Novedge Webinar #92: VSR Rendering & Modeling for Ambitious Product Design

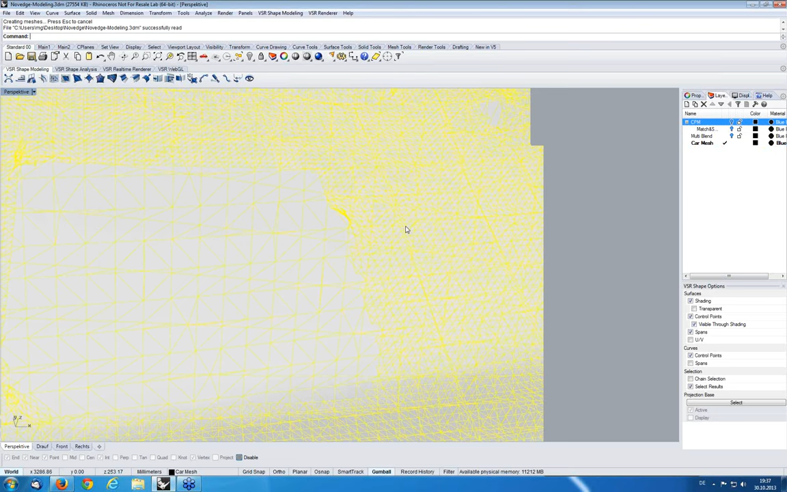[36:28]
So, what you've had in the old version, you could select the mesh of the car here as projection base.
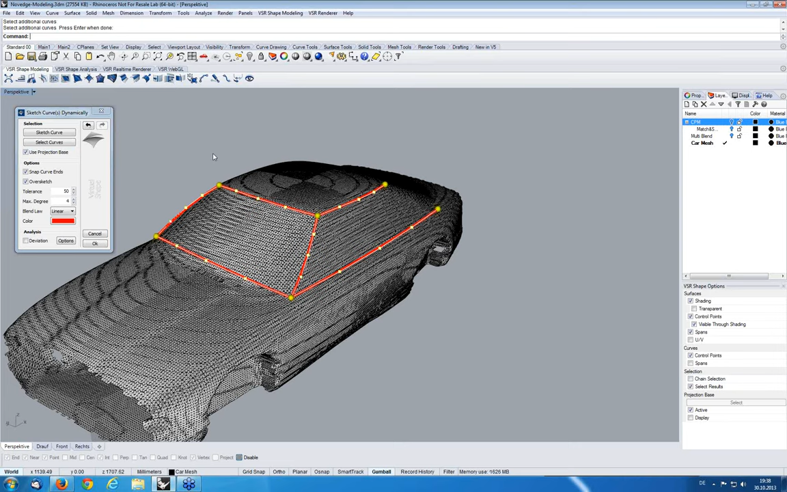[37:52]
And if I stop sketching by clicking the right mouse button, I've stopped the sketch mode. I can press select curves. I can then select existing curves. And these curves are then treated just like I would have created them. So, I can create a dozen of curves. I can stop. I can do something else. And then I can just continue to sketch new curves.